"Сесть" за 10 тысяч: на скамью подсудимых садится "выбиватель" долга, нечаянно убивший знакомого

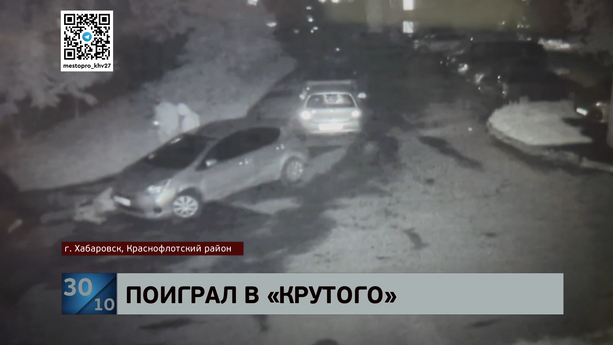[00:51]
От удара горожанин падает и уже не может встать. Выбиватели долго переносят его на газон и явно не знают, что дальше делать. Жительница дома, которая подрабатывает здесь охранником, увидела происходящее из окна. Была не ее смена, но горожанка решила вмешаться и вышла на улицу. Потерпевший был еще жив, но без сознания.